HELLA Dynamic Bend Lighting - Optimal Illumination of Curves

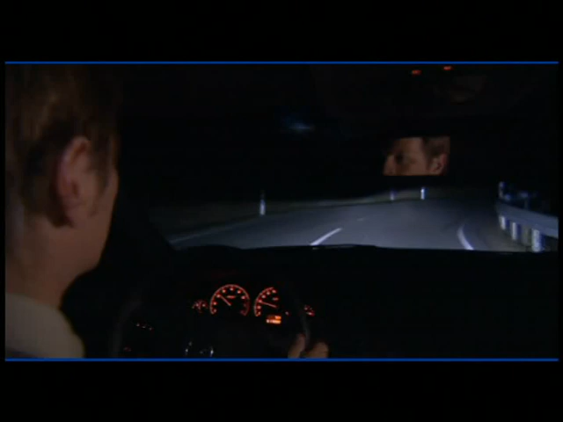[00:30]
To achieve this, the position of the steering wheel and the transverse acceleration are constantly measured